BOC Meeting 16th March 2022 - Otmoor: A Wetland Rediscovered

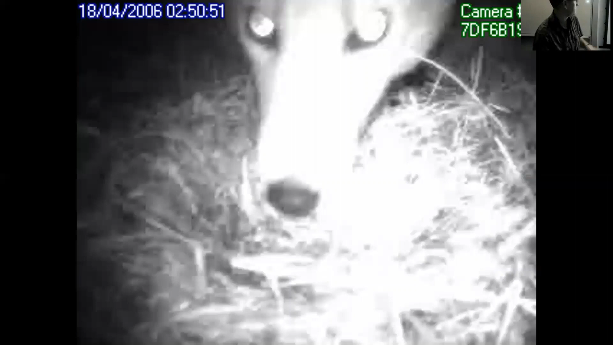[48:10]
Boxes, kind of expect that one, but also badgers. And badgers actually turned out to be quite a major predator on our moor, particularly when it's a dry year.
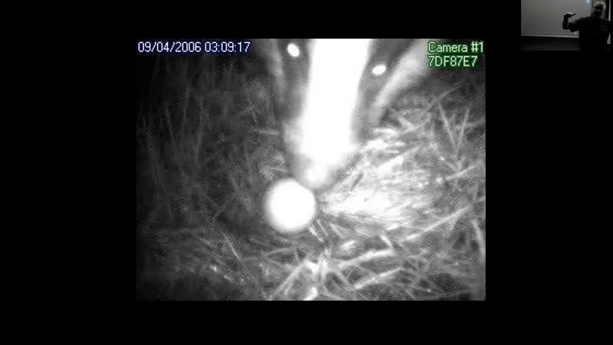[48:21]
It feels like the badgers head down onto the moor because the ground's wetter, it's easier for them to dig out earthworms and stuff like that. And it's quite self-destroying because what happens, we put this camera on the nest, and it watches the nest, and it, you know, everything's fine. We go and change the batteries, and change the cards, and we go and double check that the nest hasn't been predated, and everything's fine. And it's not until the egg starts to the chicken side starts to break out, and as it kind of cracks the egg, and it starts to make a chipping sound. And the problem is the foxes hear it, and they'll just make a beeline to it, and they just gobble up all the eggs.
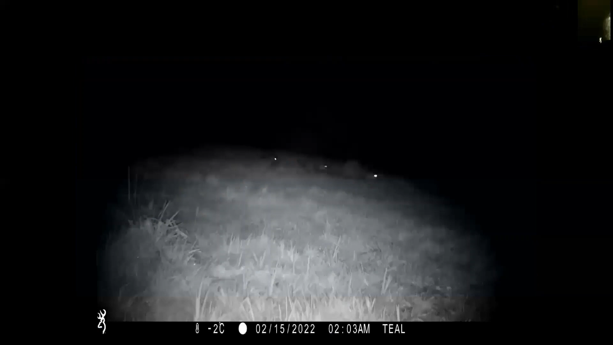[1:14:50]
I did practice it earlier. This is actually a video footage on one of our trail cameras. We've got trail cameras around the reserve, and this is video footage. Only literally, you see the 15th of February.
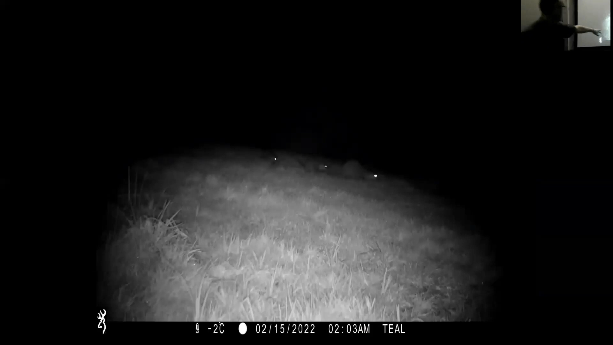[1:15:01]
Here we are, 2 o'clock in the morning. This is up at our reed bed. Watch this. I think those crosses are going to work. There we go.
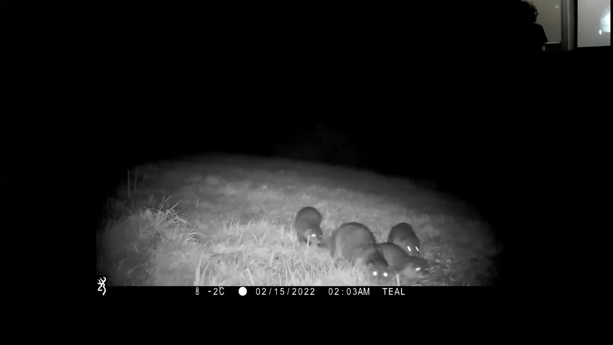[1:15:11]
There we go. Female otter, 3 young, on Otmoor. Literally, this is a couple of days, you know, yesterday, wasn't it? Yesterday we picked up. It's absolutely amazing, isn't it? How special is that? It's not just about birds.